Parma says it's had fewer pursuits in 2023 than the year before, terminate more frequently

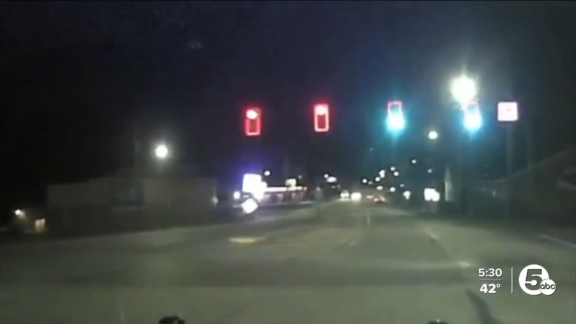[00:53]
You can see the car weaving through traffic and when police cross into Cleveland, the car was slowed by OnStar and hit a telephone pole.
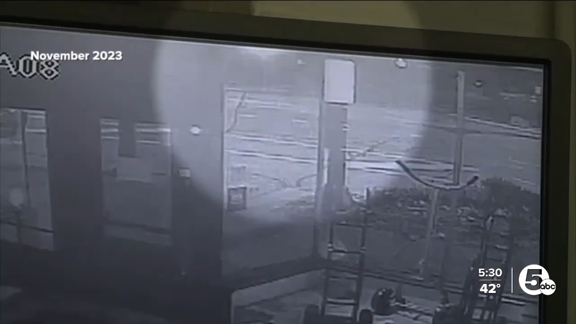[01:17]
Last November, a 70 year old man was hurt in a T-bone crash during a chase.